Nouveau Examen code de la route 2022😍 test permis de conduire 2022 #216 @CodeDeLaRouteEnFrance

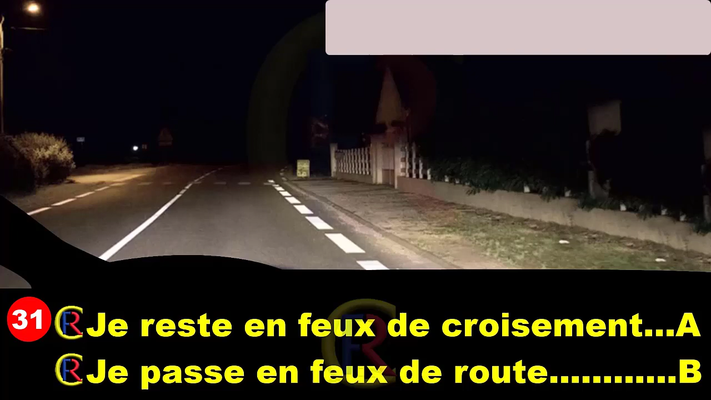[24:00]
Je circule en agglomération, mais l'éclairage public est insuffisant pour me permettre de voir distinctement à distance suffisante. Dans ces conditions, les feux de route me permettront de voir mieux et plus loin. Comme je ne croise ni ne suis aucun usager, je passe en feu de route.